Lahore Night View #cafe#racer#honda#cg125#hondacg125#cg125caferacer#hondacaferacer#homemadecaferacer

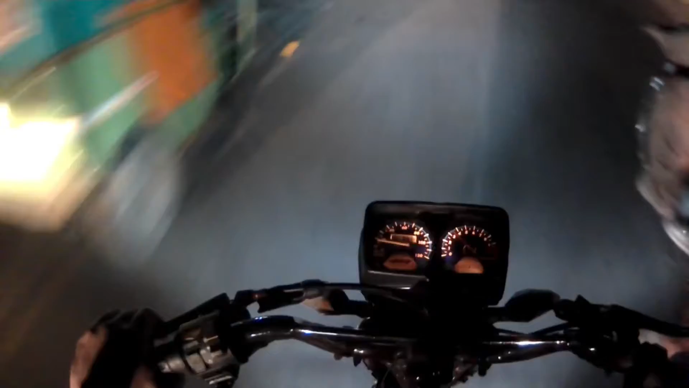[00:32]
رہا ہوں اب دیکھیں اب آپ کے سامنے میٹر میں شو بھی ہو رہا ہو شاید نظر آ رہا ہو آپ کو یہ پانچ سو کلومیٹر تو میں نے چلا دیا ہے اب باقی پانچ سو رہ گیا ہوئے ہیں ہزار کلومیٹر کے پاتھ